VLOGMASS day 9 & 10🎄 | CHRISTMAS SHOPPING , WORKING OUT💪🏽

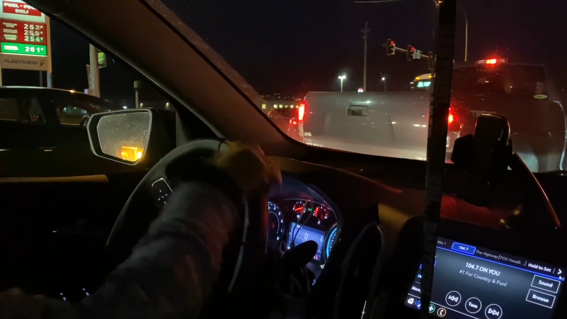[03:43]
that lane Shut up And everyone in this lane is gonna turn Well it's red They can these guys can't turn anyway Those people are turning Well why just